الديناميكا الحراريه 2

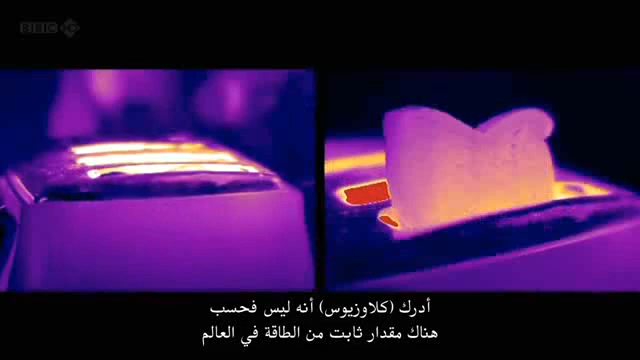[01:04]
but that the energy seemed to be following a very strict rule.
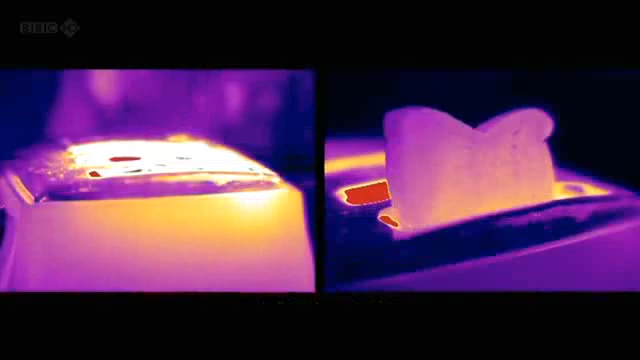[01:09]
Put simply, energy in the form of heat always moved in one particular direction.
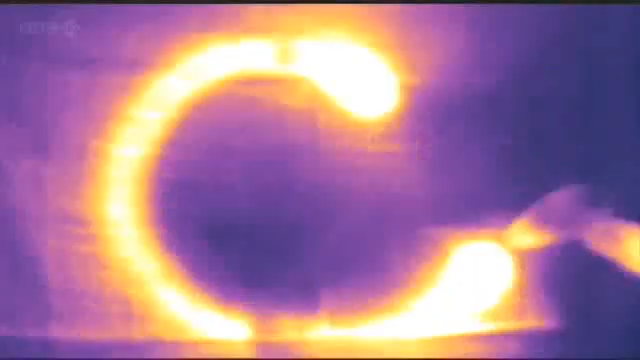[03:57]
Now, what Clausius did was introduce a new quantity he called entropy, this letter S.
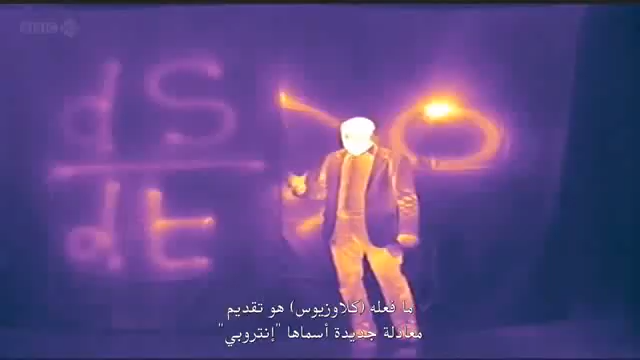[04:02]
Basically what it's saying in the context of this equation is that as heat is transferred from hotter to colder bodies,
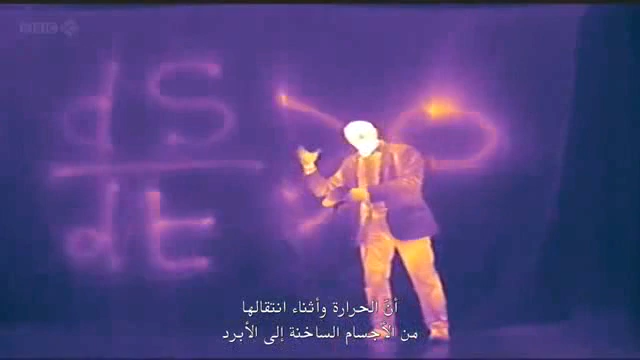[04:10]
entropy always increases.
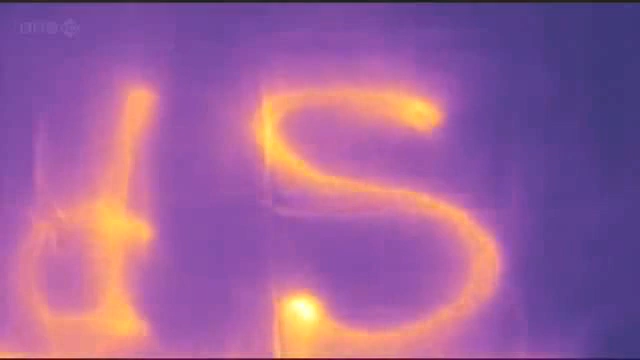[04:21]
Entropy seemed to be a measure of how heat dissipates or spreads out.
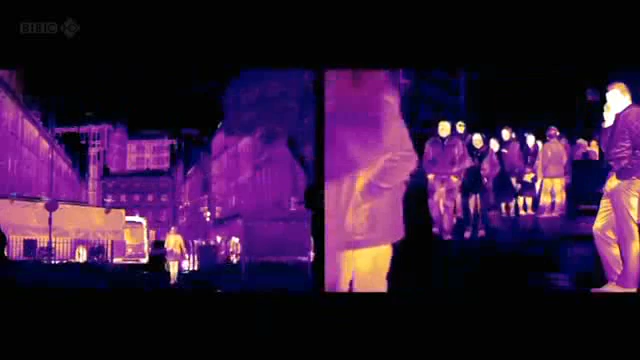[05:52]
A process of spreading out and dispersing. A process of increasing entropy.
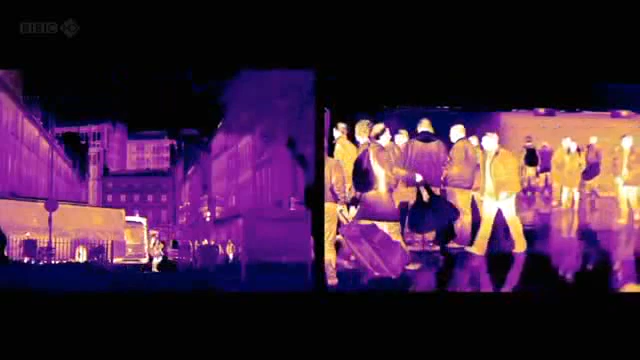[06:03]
It seemed that somehow the universe shared the same fate as a cup of tea.
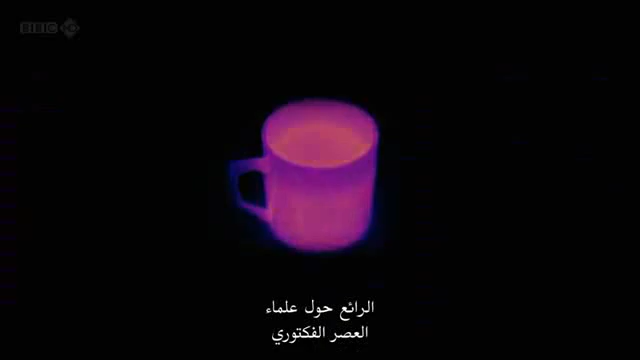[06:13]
The wonderful thing about the Victorian scientists is that they could make these great leaps and that they could see that their study of thermometer in a beaker actually could be transferred,